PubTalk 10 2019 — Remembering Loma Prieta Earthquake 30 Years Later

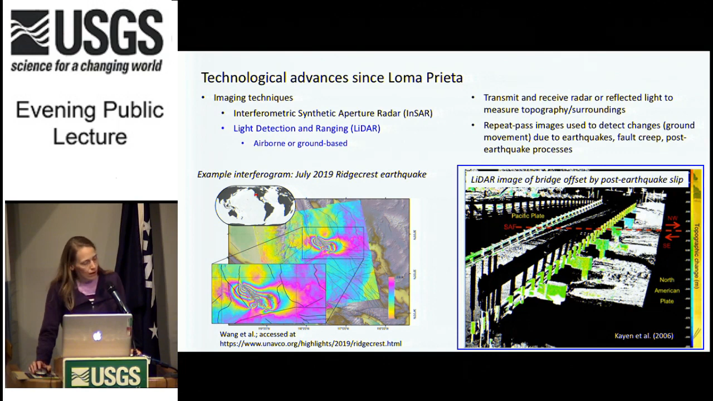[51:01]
And that color change is showing that there's actually movement along the fault. This was movement after an earthquake happened in 2004. Some continued fault slip in the days and weeks following that event. And so as I mentioned, this kind of data can be collected in an airborne platform or ground-based and also in a mobile platform.